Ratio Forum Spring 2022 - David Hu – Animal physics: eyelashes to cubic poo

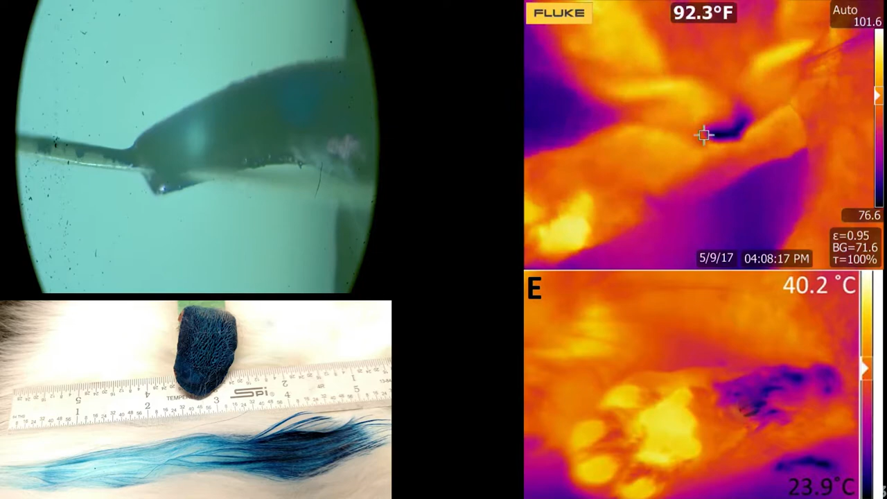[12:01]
On screen: spot 92.3°F
So each hair gets its own bath. It doesn't drip any and it just releases it and captures it again. So only with 3 tablespoons, it can coat its entire body. So when I saw this cat tongue, I was really amazed at the time because